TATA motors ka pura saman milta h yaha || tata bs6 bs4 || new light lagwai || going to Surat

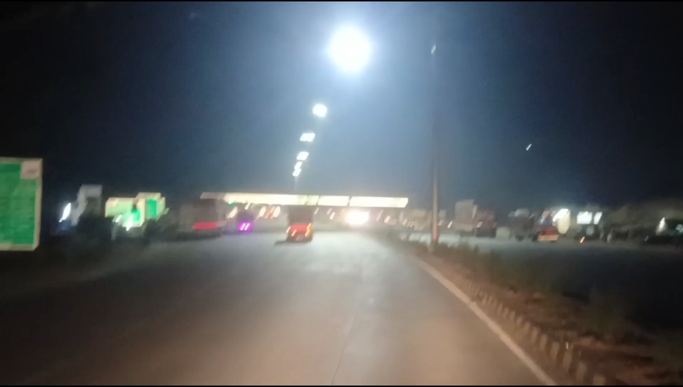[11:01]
कर दो काफी चोड़ा कर दिया इन्होंने यह रोड़ बनने में पहले फोर लाइन रोड़ आए कि तो अभी काफी चोड़ा हो गया टोल टैक्स वेगरा जगे काफी हो गई यहां में
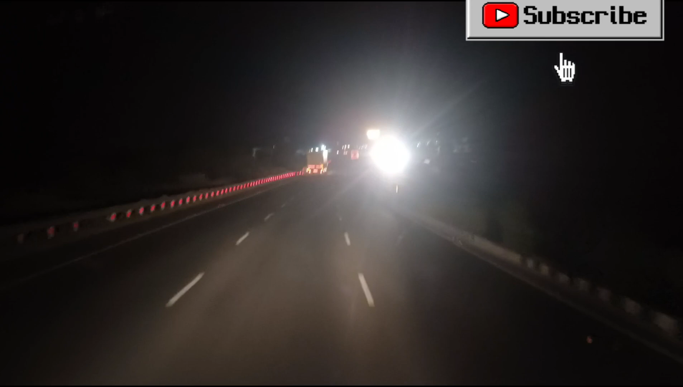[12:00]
यह सामने ब्री जा रहा है कि इसके नीचे से जाएंगे मोंड़ा सा कि मोंड़ा सा कपड़ गंजोते हुए जाएंगे बड़ोद्रा और यह बाई सीदा जा रहा है एमदावाद
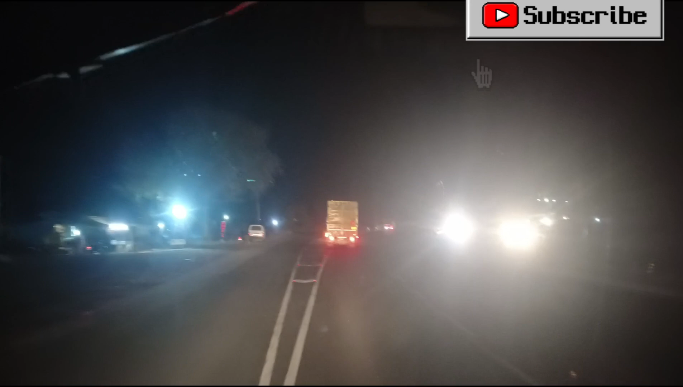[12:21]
अब आपन जाएंगे इसके नीचे यह सीदा जारा है एमदावाद अभी अपने को जाना है कि मोंड़ा सा होते हुए बड़ोद्रा